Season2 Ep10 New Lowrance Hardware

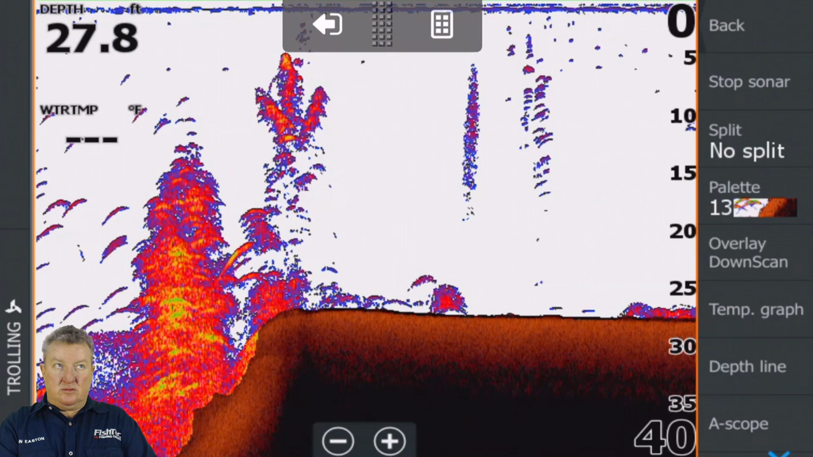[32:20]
On screen: depth 27.8 ft
Clint, I don't know if we're on the same.
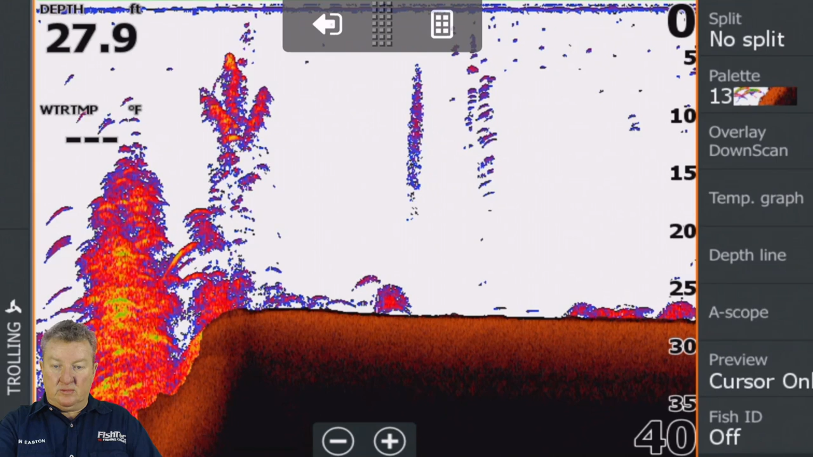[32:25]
On screen: depth 27.9 ft
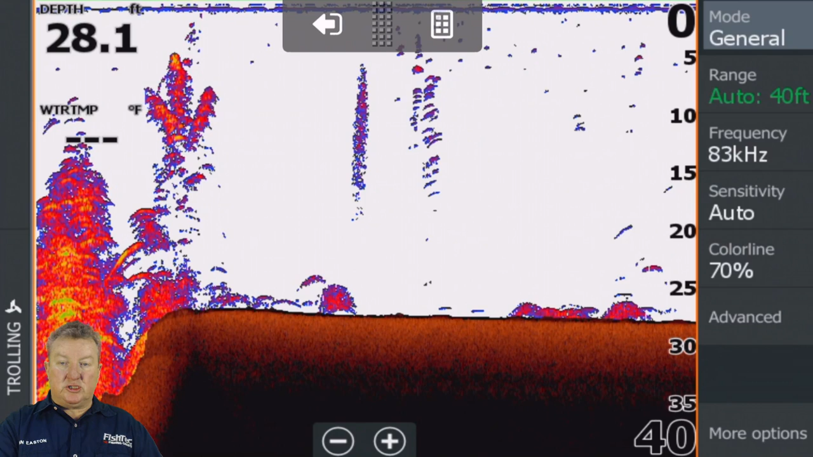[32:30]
On screen: depth 28.1 ft
General is not changing these options down here, if that's what you're referring to. That matter, okay, let me see, maybe someone else can help us here. John N. Crystal Denzel, hello from USA.
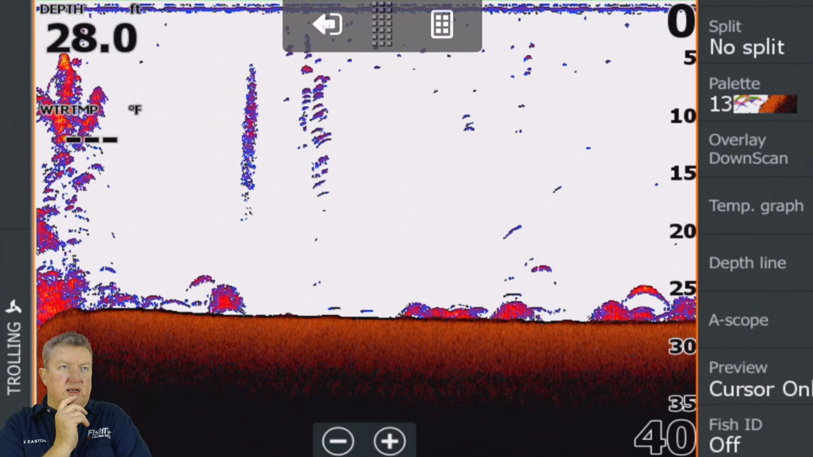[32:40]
On screen: depth 28.0 ft
Hello, John, good evening, welcome. Thanks, John, very kind of you. Roke Roy says, that mode shallow, when you change color line and want settings back, push reset button.
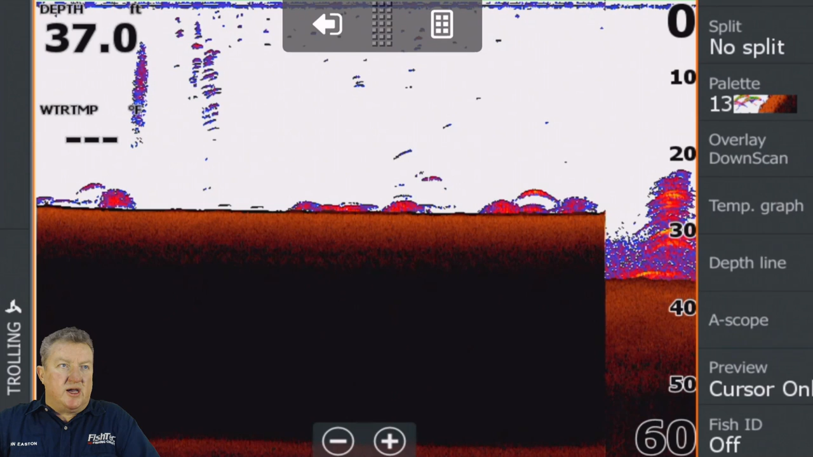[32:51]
On screen: depth 37.0 ft
Let's try that. I'm gonna go general, reset mode general.
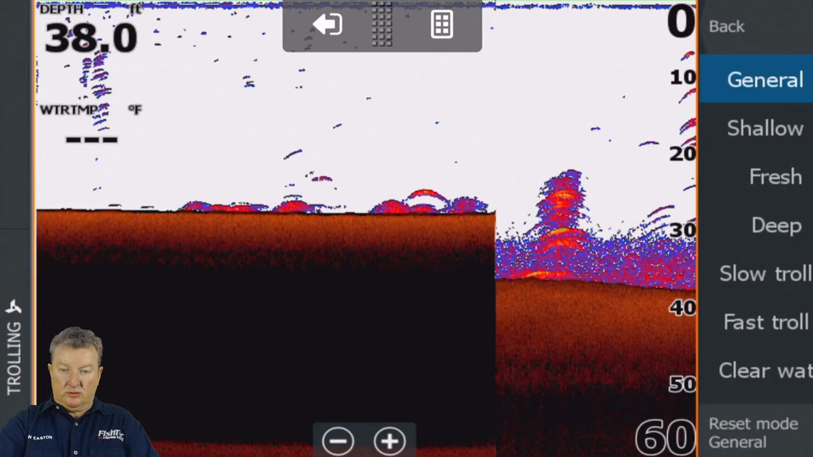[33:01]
On screen: depth 38.0 ft
Let's go shallow.
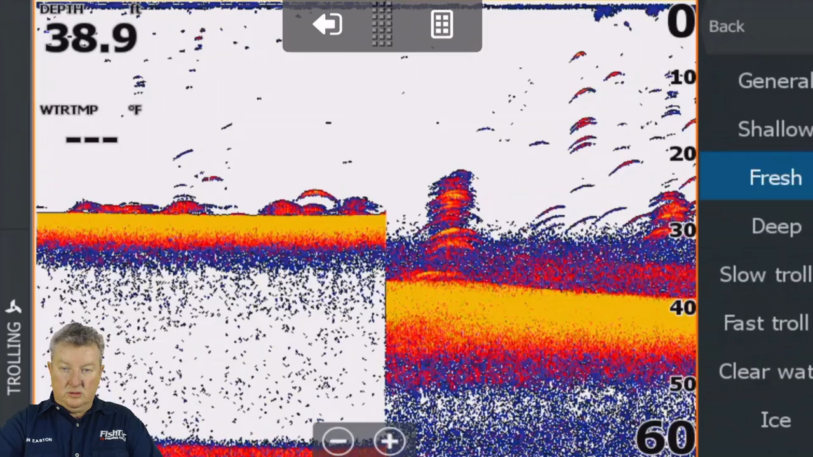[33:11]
Reset mode deep. Okay, all that, thanks for that. Thanks for telling me about that. All that does is, I still think for each one of these, you can make a custom setting. That's why they've put it up in the top right-hand side of the screen.
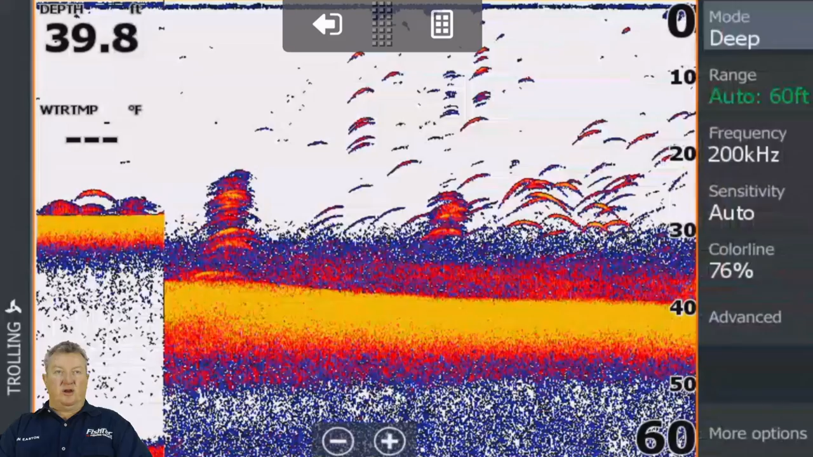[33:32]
On screen: depth 39.8 ft
So you can customize each one. That what you said there, reset mode, just means whatever settings you've made for each individual mode, you're going to reset to default. Guys, are we on the same page there? Tony Mavrov, good evening.
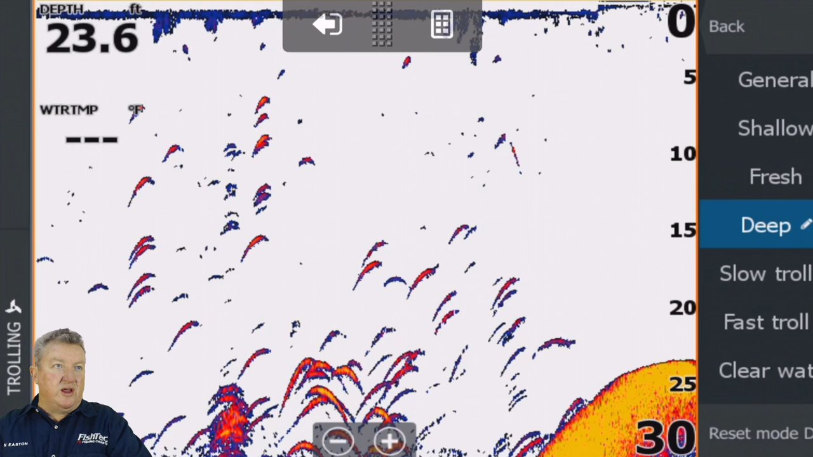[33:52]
On screen: depth 23.6 ft
Mode change, mode reset on bottom. Boom. You type like my boys do. I have no idea what they're saying. Okay, I guess that answered your question. He says, I understand. Okay, cool, sorted.
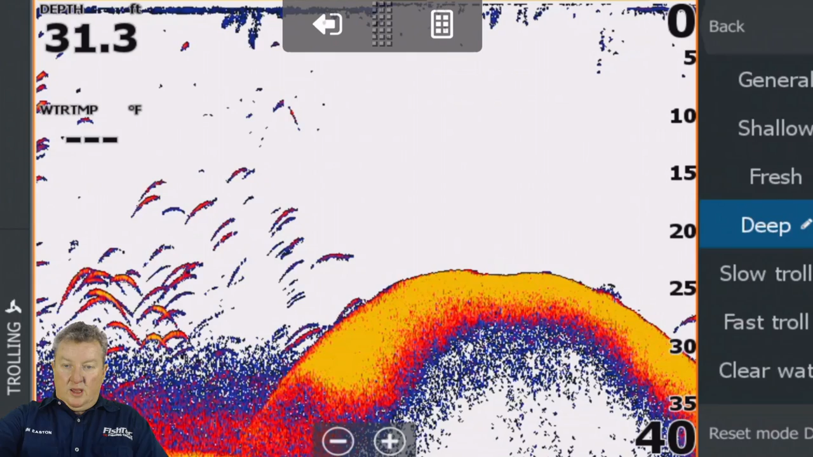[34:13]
On screen: depth 31.3 ft
Let's go back. Guys, there's a little bit of a delay on my chat feed.
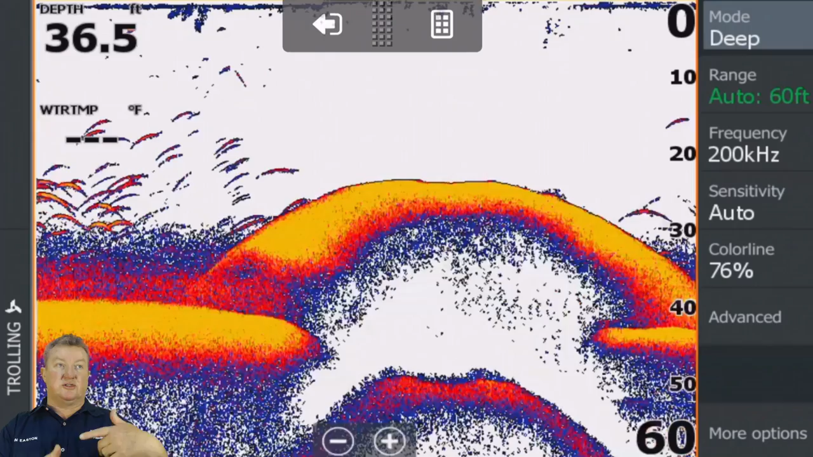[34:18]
On screen: depth 36.5 ft
So if it looks like I'm a bit retarded, it's just that it's coming up a bit later. So, and then I might have answered something that you've discussed anyway, but let's see how it goes. Okay, so basically from a sonar perspective, voila, it all looks pretty much normal.
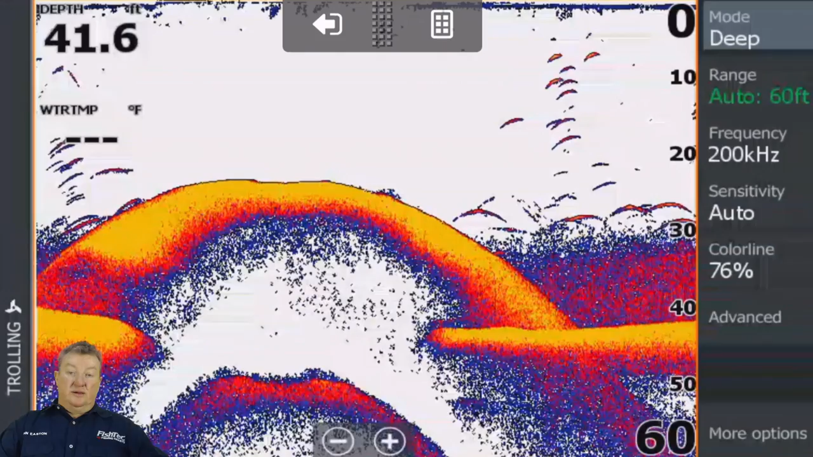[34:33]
On screen: depth 41.6 ft
This mode thing, I think, is something we need to spend some time on the water with, because like I said, it's unusual that it's up here, front top right hand side of the screen.
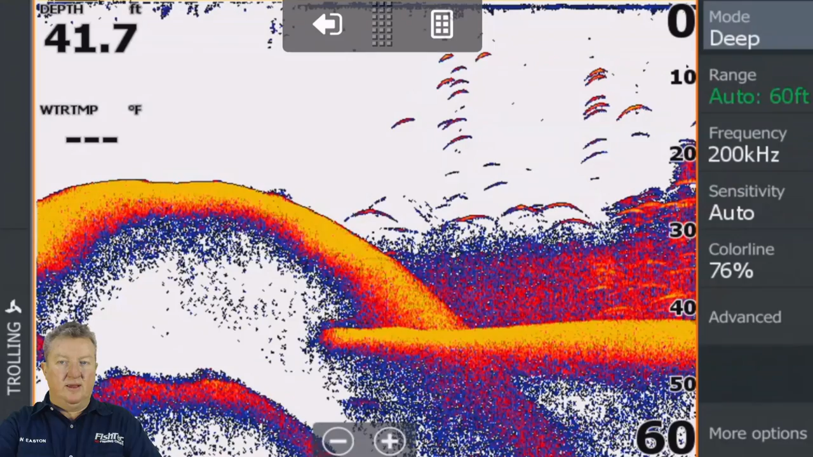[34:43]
On screen: depth 41.7 ft
So we're gonna look at that. But I want to have a look at.
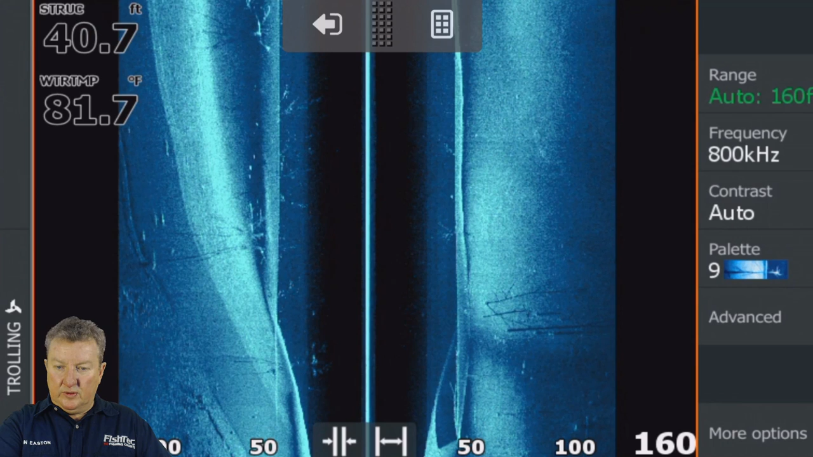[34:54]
On screen: depth 40.7 ft, water 81.7°F
We want to go more options down. Hello. Oh no, guys, watch this.
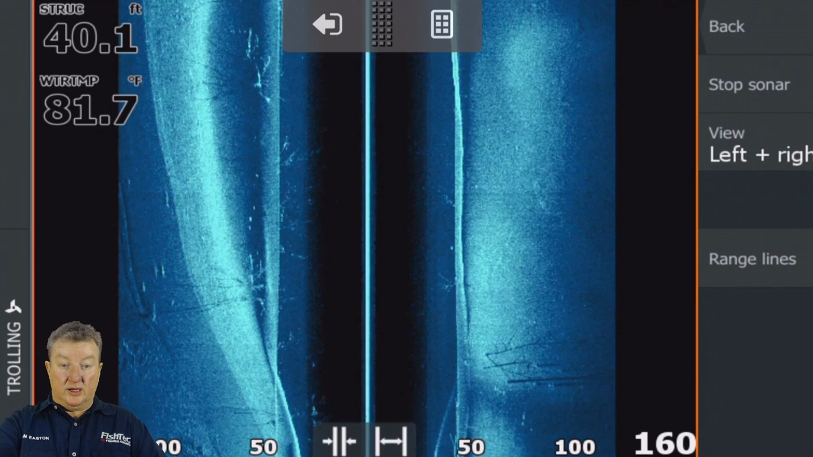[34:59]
On screen: depth 40.1 ft, water 81.7°F
Very, very important. Do you remember how we used to get to downscan or now fish reveal?